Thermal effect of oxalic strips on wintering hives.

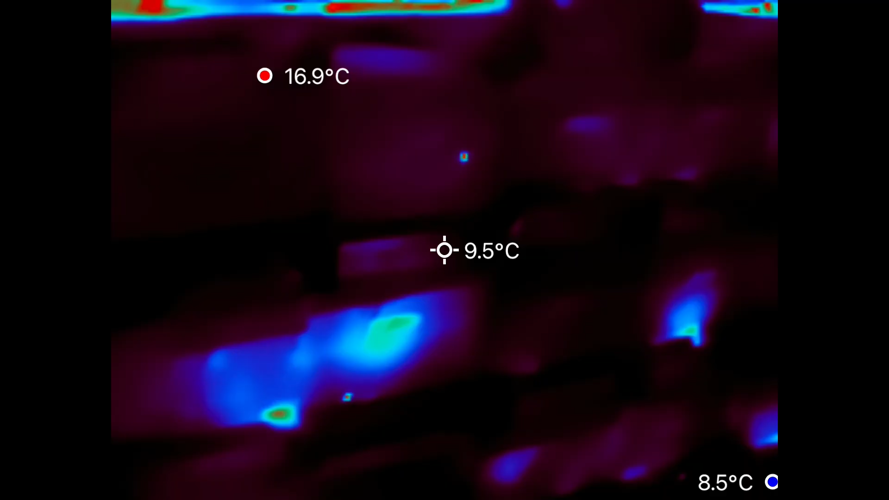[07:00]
On screen: spot 9.5°C, max 16.9°C, min 8.5°C
And I've got it happening right across the board here.
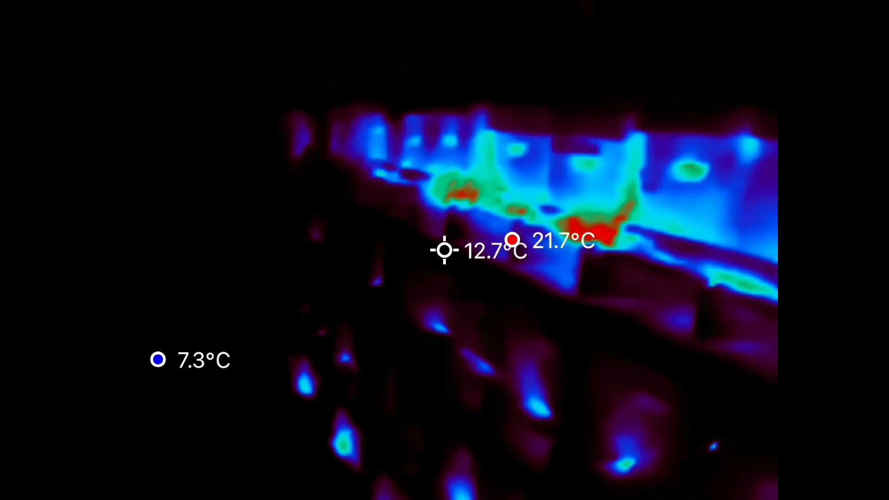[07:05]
On screen: spot 12.7°C, max 21.7°C, min 7.3°C
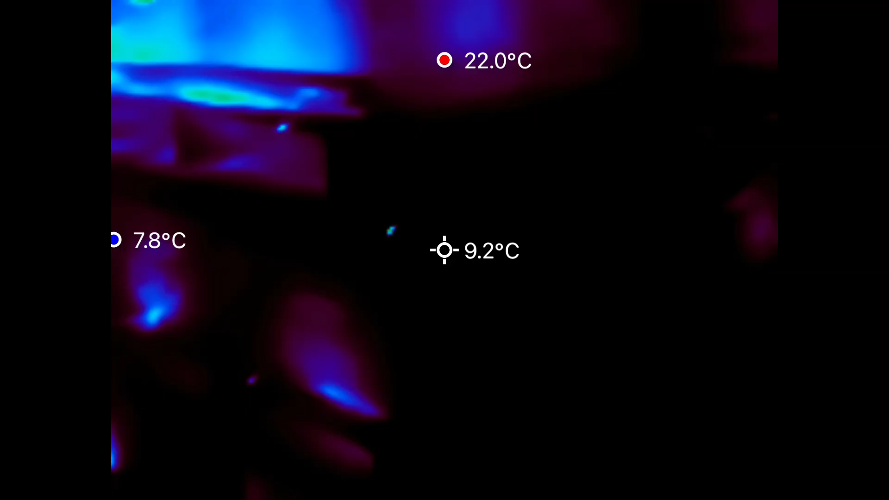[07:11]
On screen: spot 9.2°C, max 22.0°C, min 7.8°C
Quite a few rows at the top.
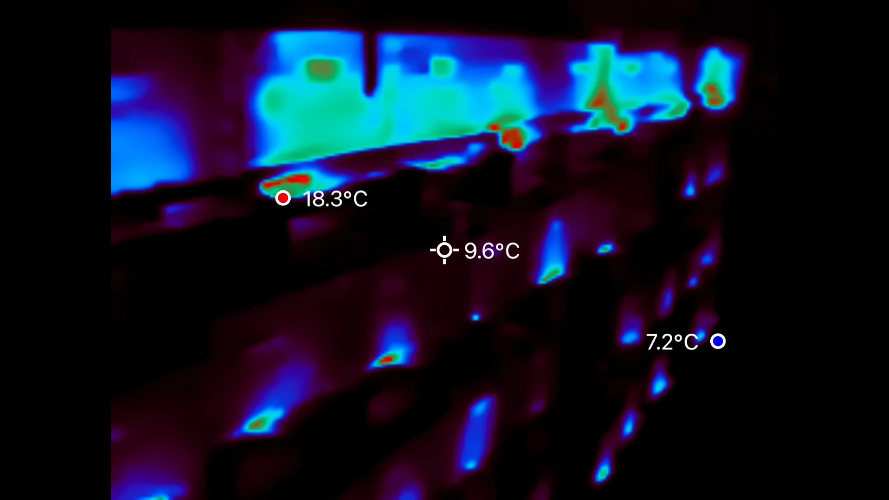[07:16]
On screen: spot 9.6°C, max 18.3°C, min 7.2°C
On all of these, the top hives are in the trial.
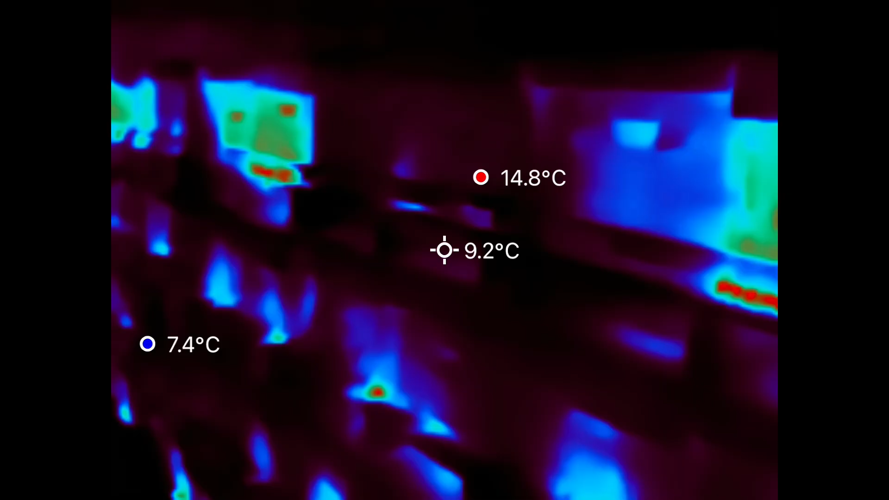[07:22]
On screen: spot 9.2°C, max 14.8°C, min 7.4°C
That's why we stacked them on the top. A couple notable exceptions there.
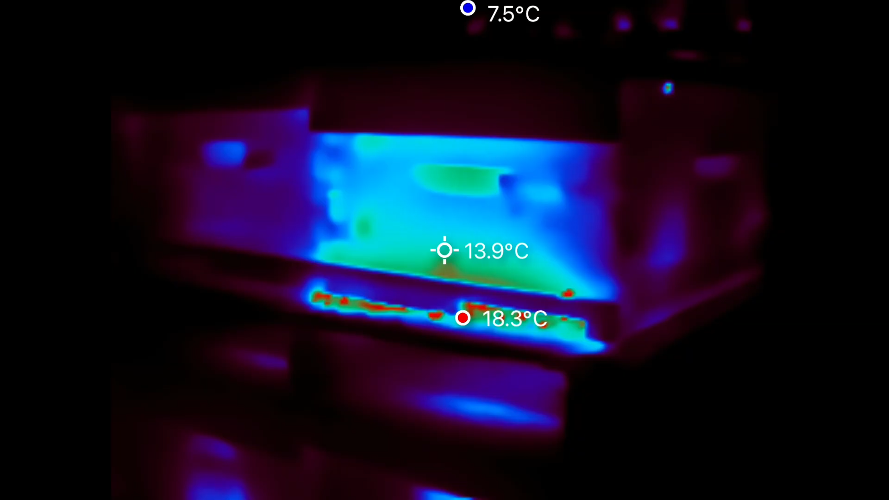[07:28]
On screen: spot 13.9°C, max 18.3°C, min 7.5°C
Be interesting to know if those are the dull, or the ones that didn't get oxalic in the trial.
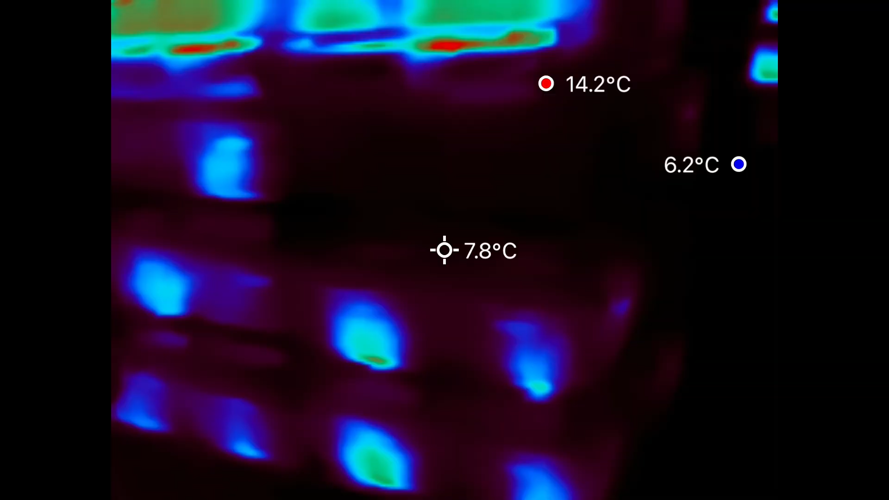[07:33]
On screen: spot 7.8°C, max 14.2°C, min 6.2°C
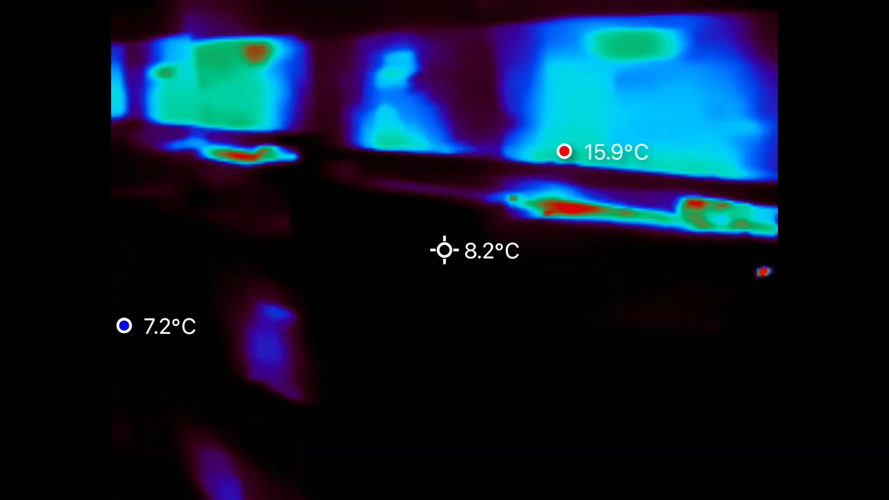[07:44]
On screen: spot 8.2°C, max 15.9°C, min 7.2°C
So consistently shedding way more heat, which must mean way more activity inside those hives.
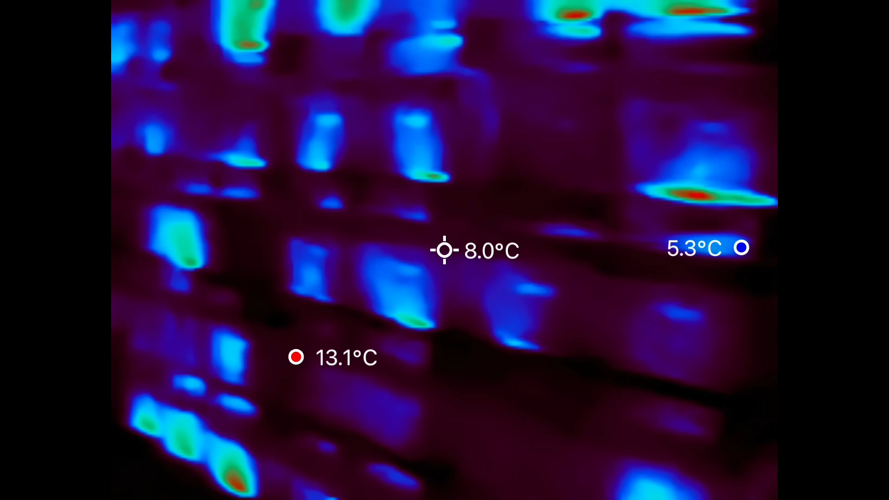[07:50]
On screen: spot 8.0°C, max 13.1°C, min 5.3°C
All right. Now here we are with the experiment hives.
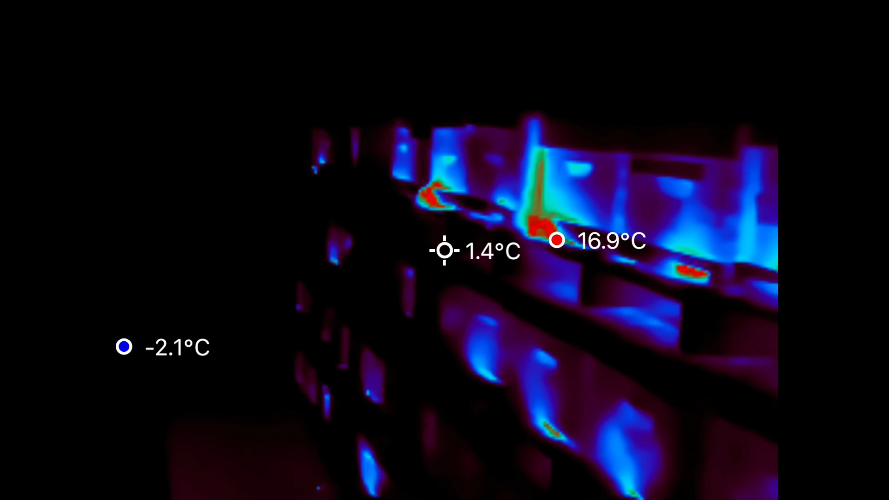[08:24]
On screen: spot 1.4°C, max 16.9°C, min -2.1°C
And so you can see that there is, there are some that jump out as being warmer than nearly all of them. And there's some that are not. It's my theory that the ones that are cooler are the controls.
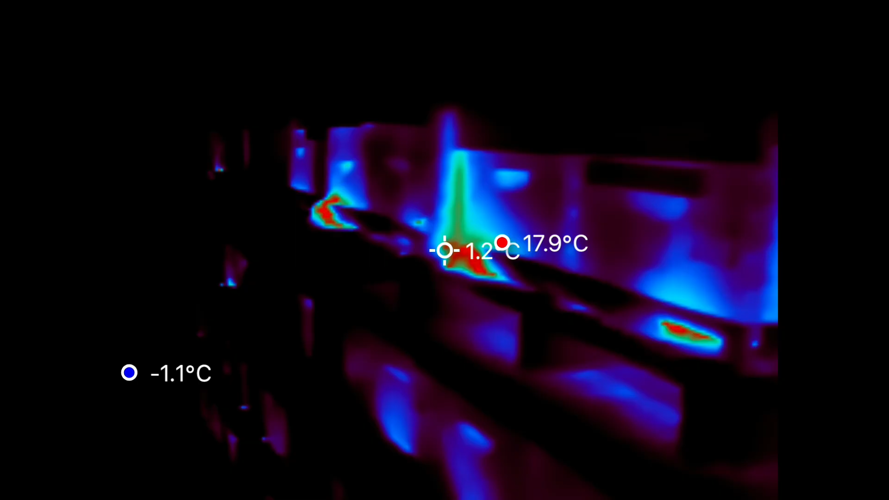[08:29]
On screen: max 17.9°C, min -1.1°C
So we're going to walk down the row. This is row one.
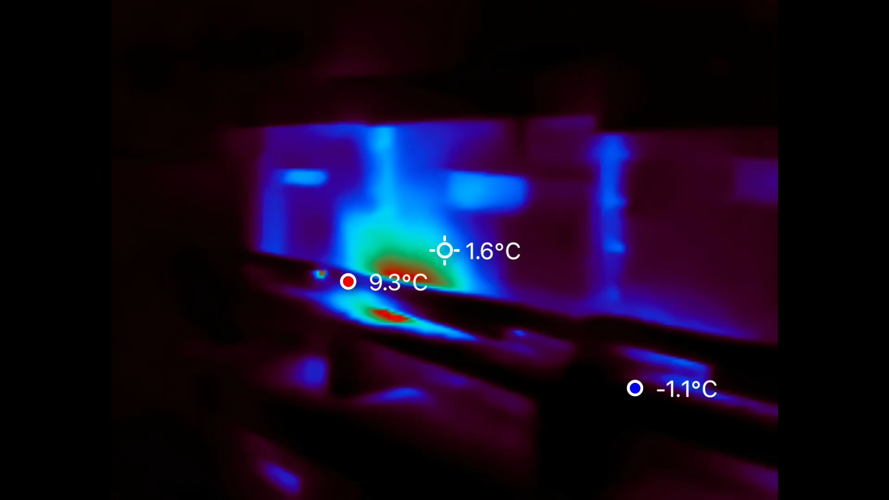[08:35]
On screen: spot 1.6°C, max 9.3°C, min -1.1°C
And we'll just grade them as we go.
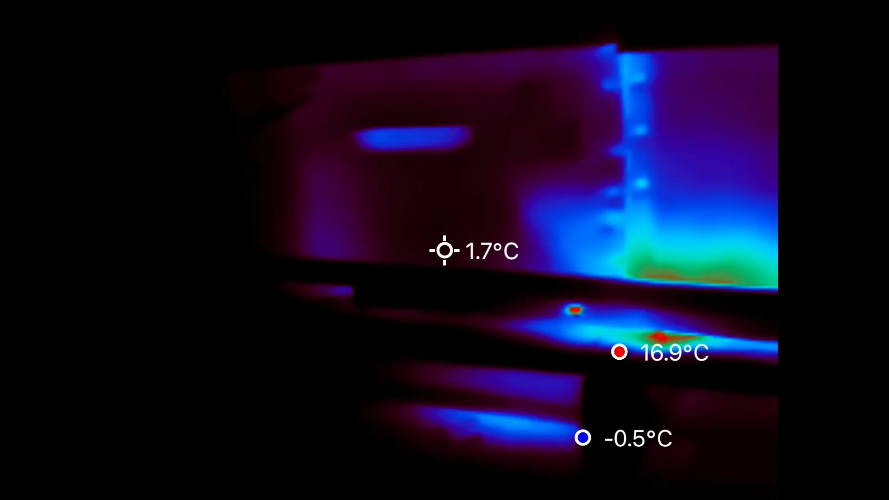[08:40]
On screen: spot 1.7°C, max 16.9°C, min -0.5°C
So we'll call five one, probably normal. Five two, warm. Five, three, cool, normal.
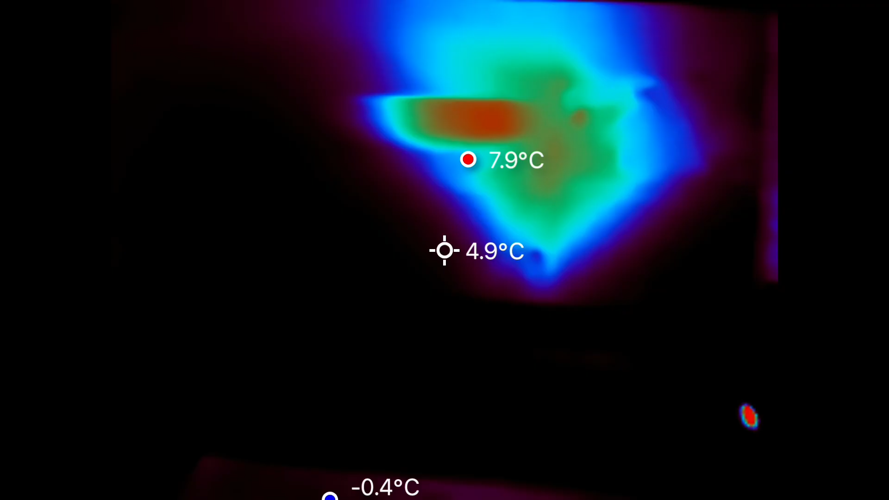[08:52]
On screen: spot 4.9°C, max 7.9°C, min -0.4°C
Five four, probably normal. Getting to be warmer here.
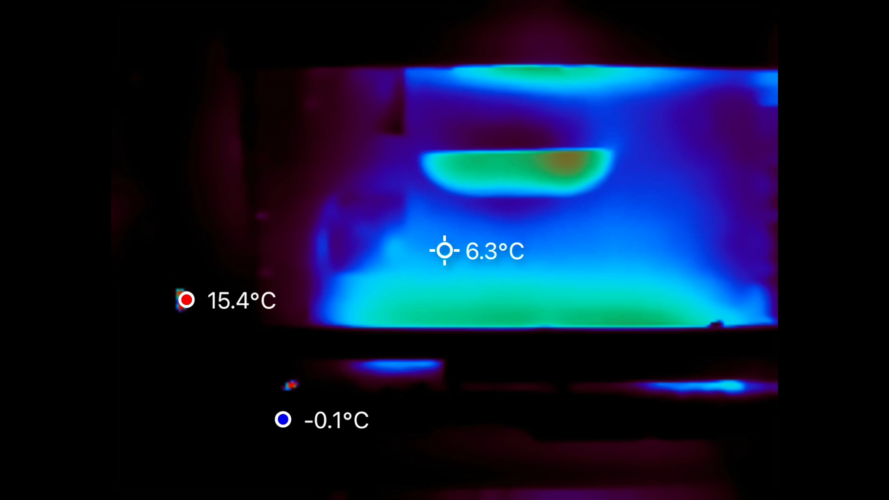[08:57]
On screen: spot 6.3°C
Five, six, quite cool. Okay, now we got a hot one there.
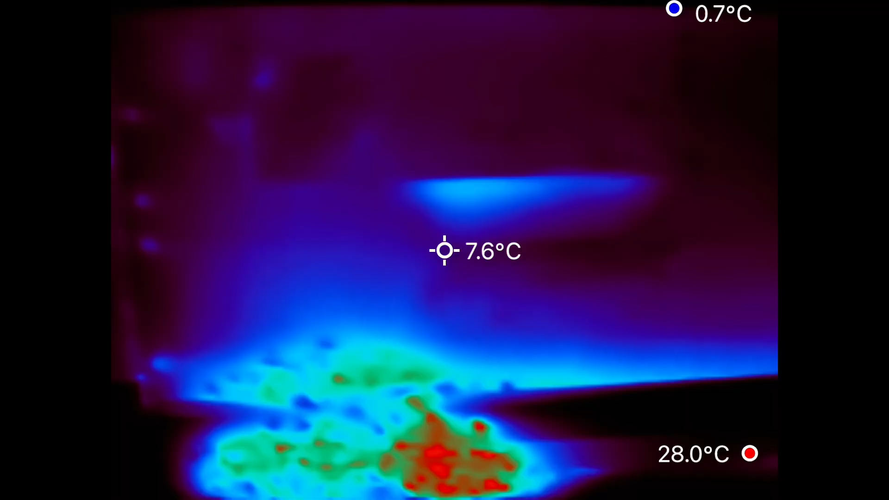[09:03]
On screen: spot 7.6°C
And it's, the bees are spilling out the front.
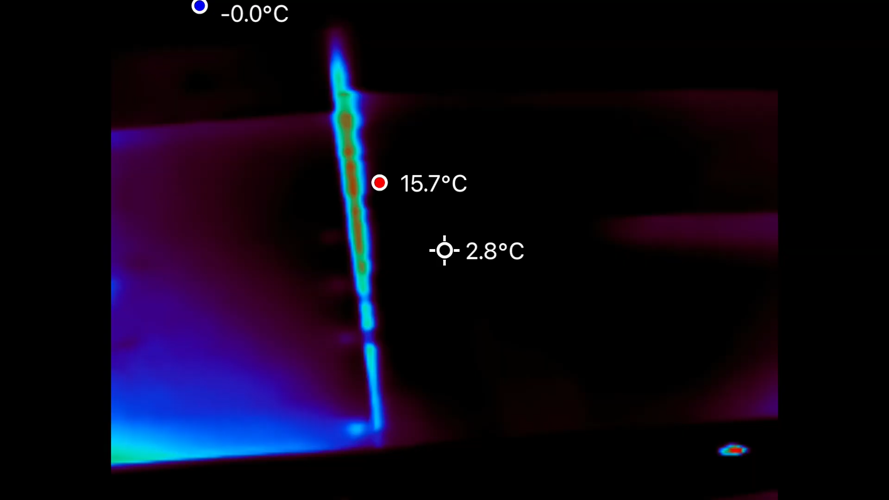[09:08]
On screen: spot 2.8°C, max 15.7°C, min -0.0°C
That's seven, eight, just a few at the bottom. Nine, pretty warm.
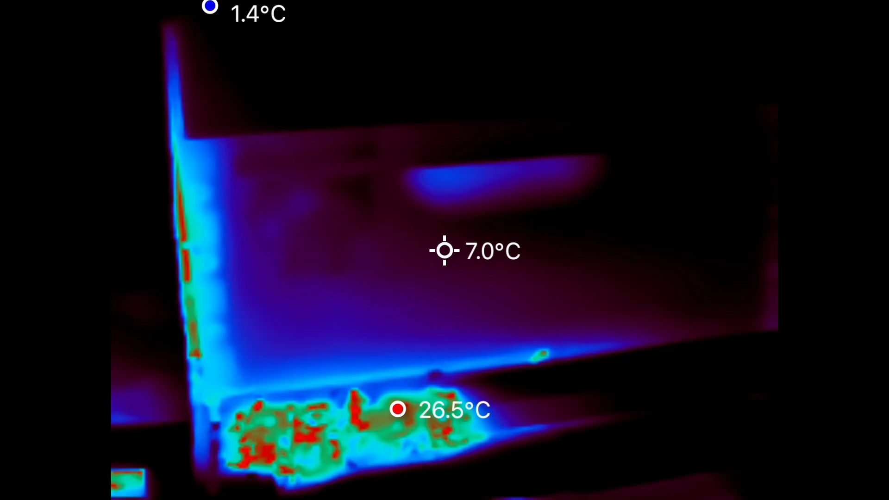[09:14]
On screen: spot 7.0°C, max 26.5°C, min 1.4°C
Ten, eleven, quite hot in the handle.